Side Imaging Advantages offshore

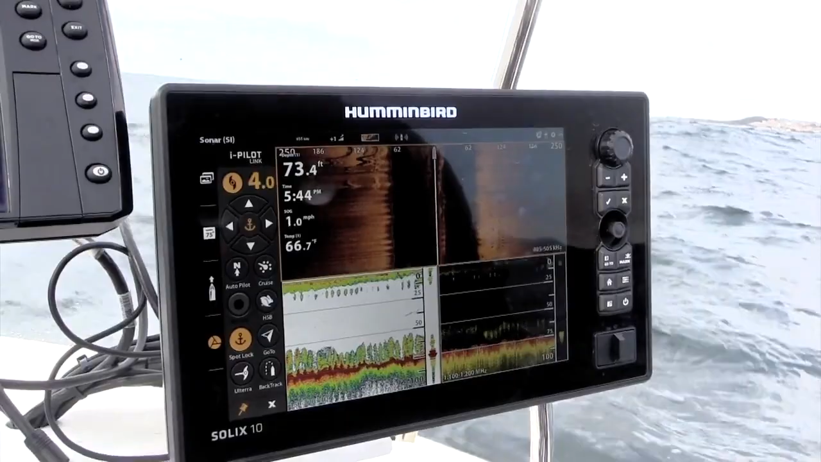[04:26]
On screen: depth 73.4 ft, water 66.7°F, speed 1.0 mph
Using spot lock, we were holding over the bait and we knew that there was some big fish, we could see some bigger fish hanging off the back.